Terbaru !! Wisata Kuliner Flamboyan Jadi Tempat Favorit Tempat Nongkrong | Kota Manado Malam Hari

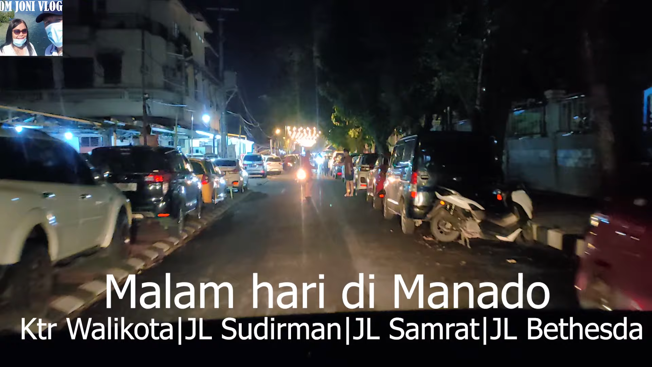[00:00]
Wow keren, ini dia kawasan kuliner yang ada di sekitar SMA Negeri 1, SMK Negeri 1 Halo, apa kabar? Ini kawasan apa?
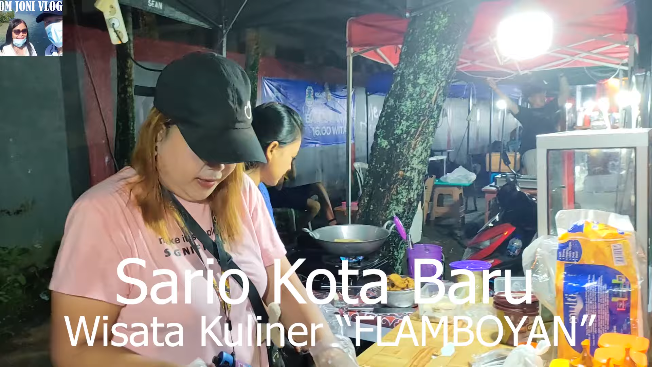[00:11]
Flamboyan ya? Oh mantap ya, banyak sekali ya Ini Flamboyan ya Lampunya tidak nyala teman-teman ya Sekali lagi kita akan
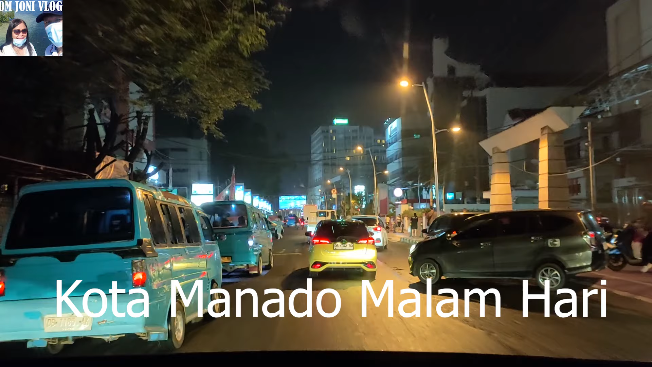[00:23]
menelusuri sepanjang jalan Samratulangi Kemudian kita akan menuju ke jalan Betesda teman-teman Sekitar kanter wali kota Manado,
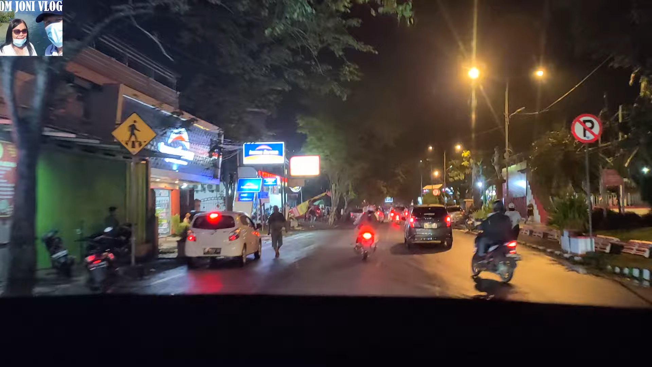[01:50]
Om Joni akan coba keliling walam hari teman-teman ya Nah ini di sekitar kanter wali kota Manado, lapangan tinggalan Ya jalan BW Lapian Yes, Om Joni akan coba keliling lagi ya Untuk memberikan informasi buat teman-teman Suasana malam di kota Manado Dari jalan BW Lapian Ini akan menelusuri sepanjang perjalanan Mulai dari jalan BW Lapian Kemudian jalan Sudirman
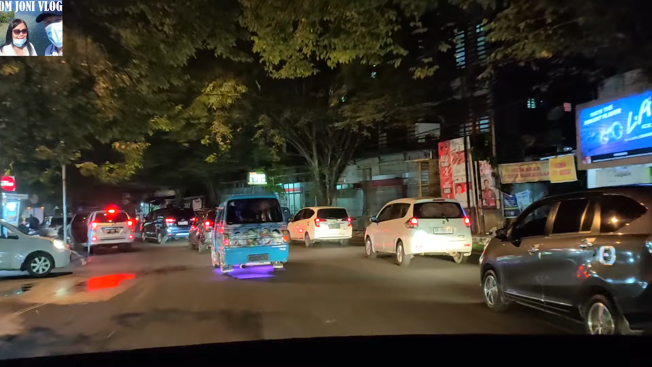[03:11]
Nah ini teman-teman Suasananya seperti ini teman-teman ya Jadi tadi hujan teman-teman Hujan ya Sehingga Anda lihat di kiri kanan jalan ini Ada apa namanya ya Tergenang air sedikit-sedikit ya Tidak terlalu banyak ya
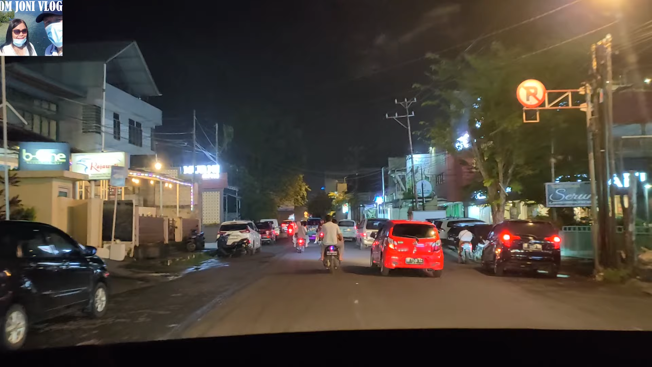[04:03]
Ya ini dia teman-teman Di sebelah kiri ada Swissbell Hotel teman-teman Dan kita lurus saja ya Masih di jalan jeneral Sudirman Anda mungkin akan ingat ya jalan jeneral Sudirman ini Ada beberapa hal yang mungkin Anda sudah pernah tahu Yaitu pasar Lili Loyor ya Di sebelah kanan Om Joni ini ya Ini ada pasar Lili Loyor
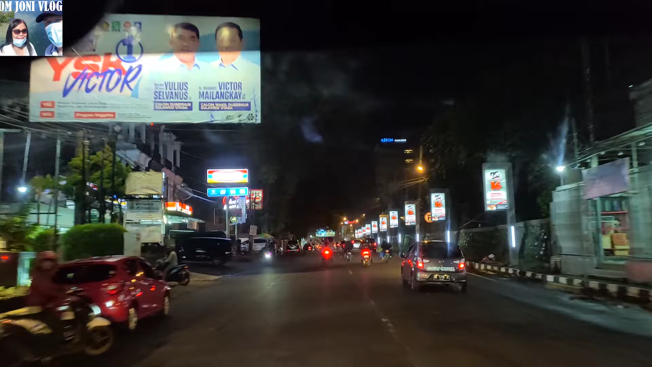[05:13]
Ke kampung Cina Dan ini suasananya teman-teman Nah di sebelah kanan kita ini ada Hotel Berbintang Yaitu Aston sama Peninsula ya Kalau Peninsula tidak bisa lihat dari sini ya Ada di puncak bukit ya teman-teman Nah ini teman-teman masih di jalan jeneral Sudirman
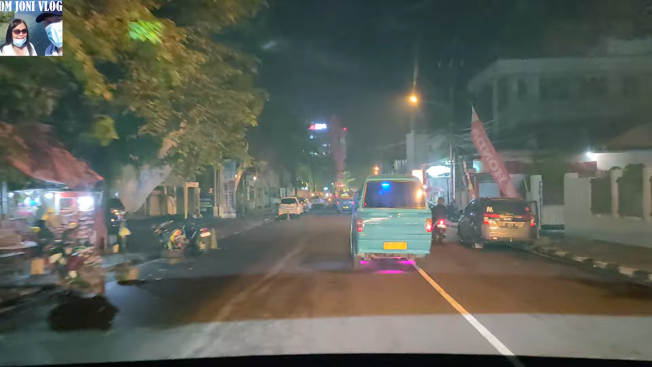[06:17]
Yaitu Pinituan dan lain sebagainya ya disitu Oke kita masuk ke Zero Point Ini dia teman-teman Suasana Zero Point Lampunya tidak nyala teman-teman ya Tidak menyala Oke
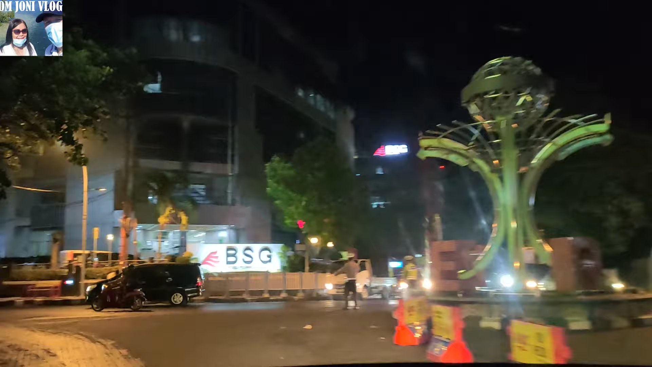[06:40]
kita akan belok kiri menelusuri jalan Samratulangi ya Ini dia teman-teman Jalan Samratulangi ya
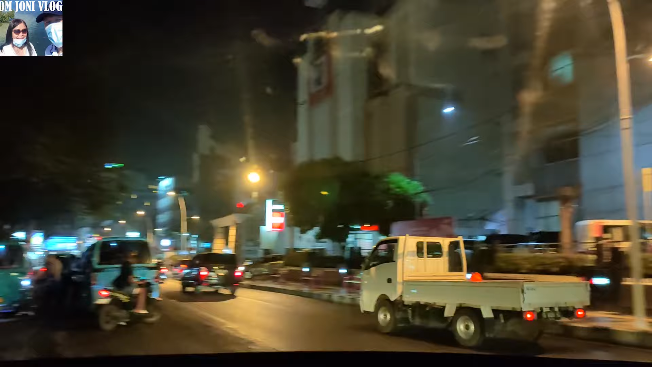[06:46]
Ya Ya seperti ini suasananya Sekali kita akan menelusuri sepanjang jalan Samratulangi Kemudian kita akan menuju ke jalan Betesda teman-teman Ya ini dia jalan Samratulangi di Manado teman-teman
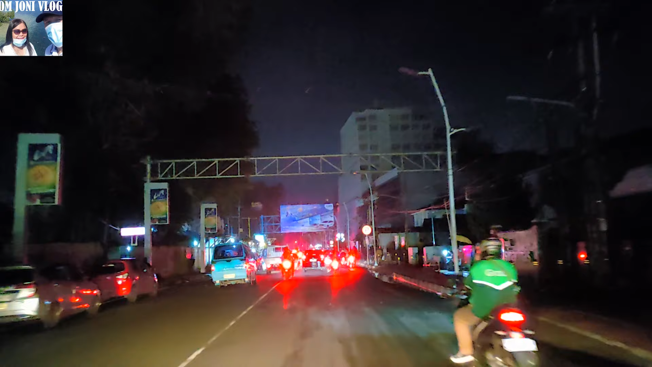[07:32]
Ya ini dia ya Mati lampu teman-teman Mudah-mudahan tidak terlalu lama ini mati lampu ya teman-teman Ini mati lampu Ini mati lampu Pas Om Joni keliling maka mati lampu Ya ini suasana mati lampu Ya ini dia teman-teman Mudah-mudahan tidak
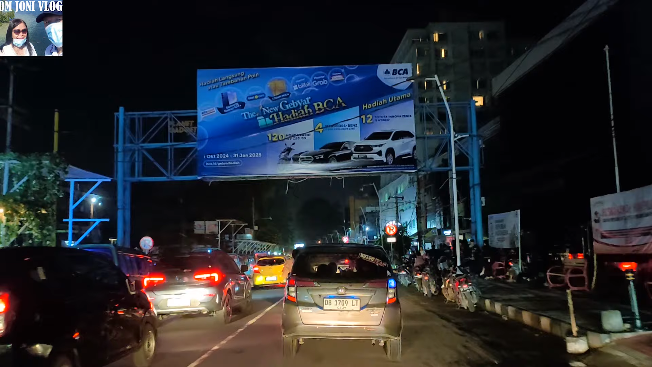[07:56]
Ini tidak lama ya Ya Anda lihat Betul-betul Manado mati lampu ya Nah itu hotel
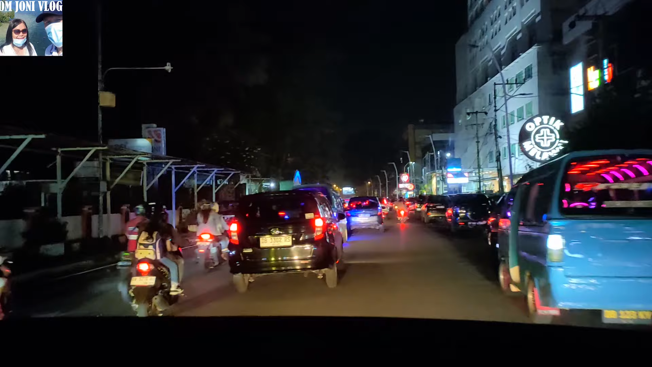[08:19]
Ya rumah sakit Siloam maksud Om Joni ya Rumah sakit Siloam ini ya Hotel Nobunya di depan ya di jalan Piertanian Boulevard Ini dia teman-teman ya Ya kita terus ya Walaupun mati lampu Anda lihat di sebelah kanan ini mati lampu Namun ada sebagian juga hidup ya Mungkin hanya beberapa kawasan ya teman-teman Mati lampu
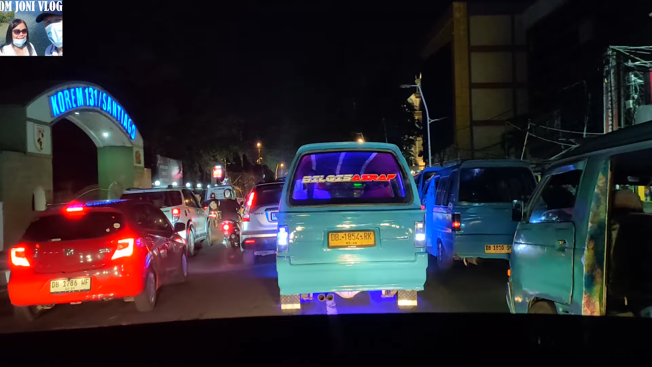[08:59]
Ya Anda tahu kan pasti ya Itu angkot ya Ini Orang Manado bilang mikrolet ya Jadi Jadi orang mau naik mikrolet Dari mana Dari pasar 45 ke Bahu Pasar 45 ke Malalayang Seperti itu Nah ini sudah hidup lagi lampunya teman-teman Ya seperti ini teman-teman Dan Kita berada di Pertigaan disini Kalau ke kiri itu bisa ke
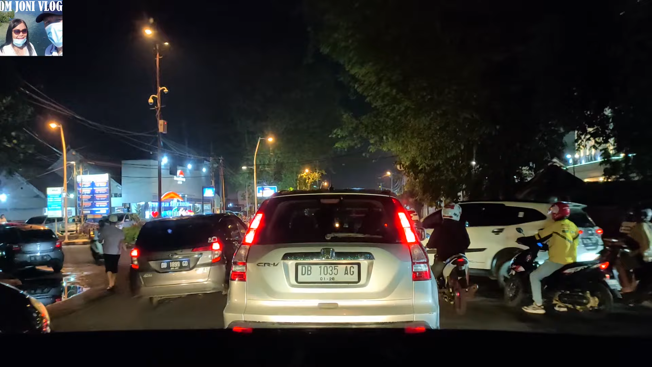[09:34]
Wakeke ya Wakeke itu adalah kawasan kuliner ya Om Joni maksud Maksud tadi ya
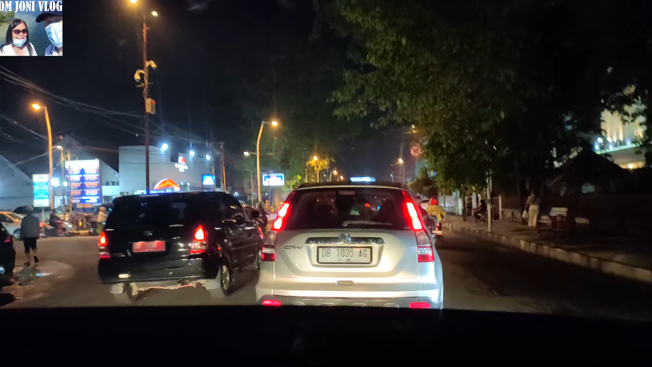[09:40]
Lalu Ya Jalan Sarapung ya teman-teman
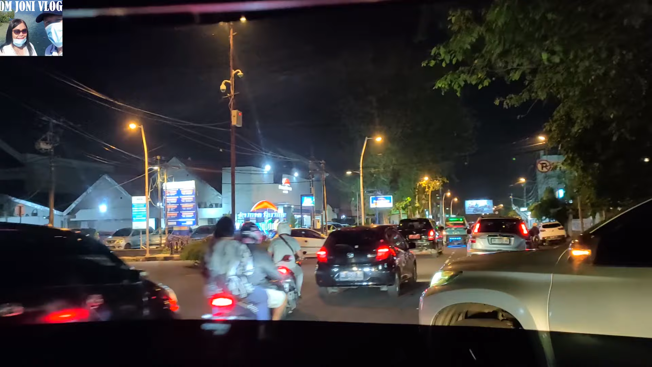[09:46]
Jadi ke kiri itu ke jalan Sarapung Nah ini mobil yang dari Oto-oto dari jalan
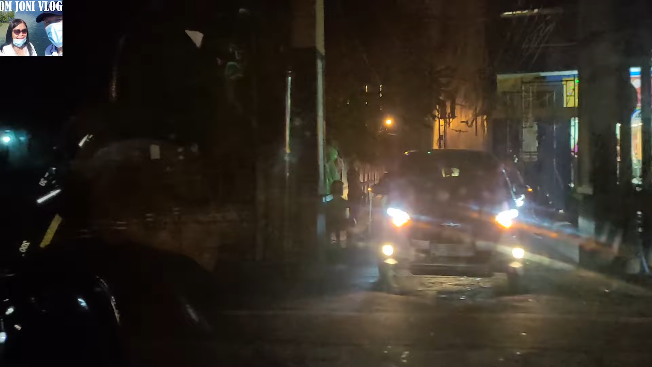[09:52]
Boulevard ya Biar tendean ini Ke jalan Sarapung teman-teman ya Nah ini Ya kita terus ya teman-teman Kita lanjut Menelusuri jalan Samratulangi Teman-teman Nah ini dia
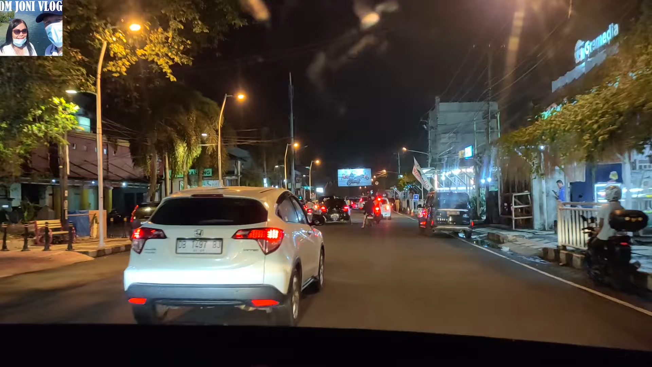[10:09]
Suasananya Keren ya teman-teman Masih di jalan Samratulangi Di sebelah kanan itu ada Gramedia Wow Anda kalau beli buku di Manado Ini ada Gramedia teman-teman Ya Seperti ini suasananya Ya teman-teman Masih di jalan Samratulangi ya Nah anda kalau ingat Di sebelah kanan ini ya Itu adalah SMA Rex Mundi
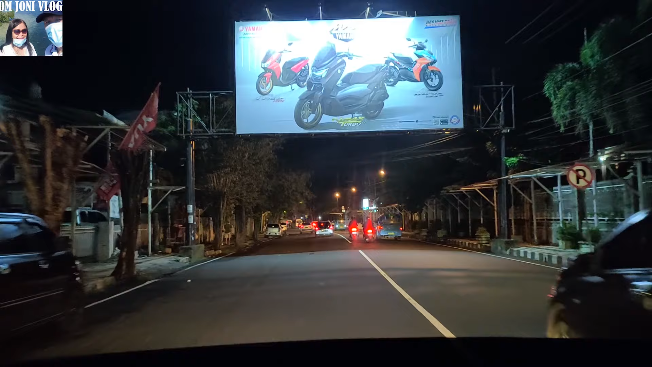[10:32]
Ya orang bilang disini Daerah Susteran ya Oke Masih di jalan Samratulangi Di sebelah kiri
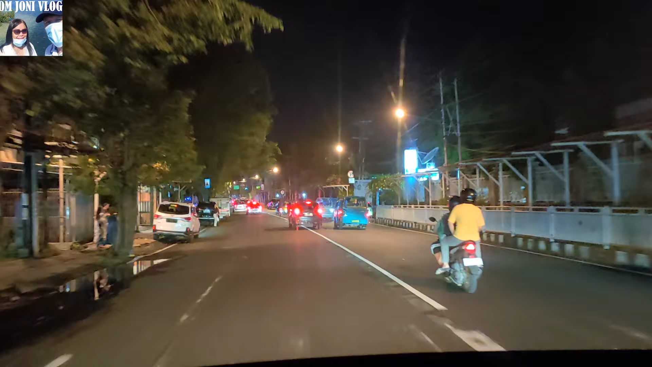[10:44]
ada Gerija Katedral Ya Katedral Ya ini dia teman-teman
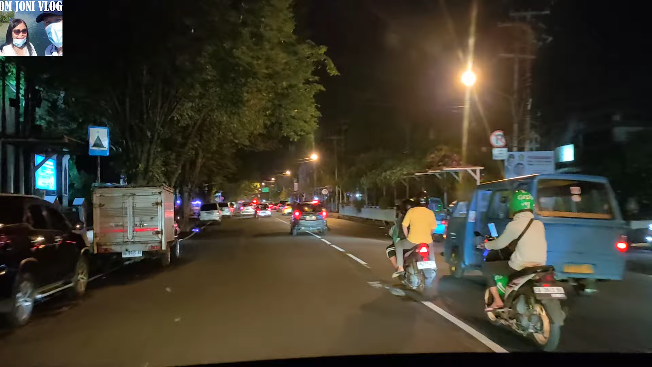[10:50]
Ya paling tidak Om Joni Sudah memperlihatkan Buat teman-teman
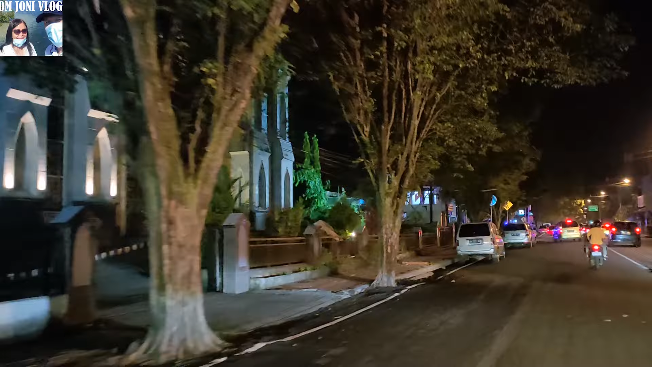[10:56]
Ini dia Suasana Jalan Samratulangi Dan Ya di Sebelah Kiri juga ada Gemim Paulus ya Ya gereja protestan Gemim Paulus Di sebelah kiri Om Joni Dan ini Suasananya teman-teman Om Joni Terus ya Menelusuri jalan Samratulangi Wow Ya hari ini di Hari Selasa Teman-teman Di tanggal 5 Bulan November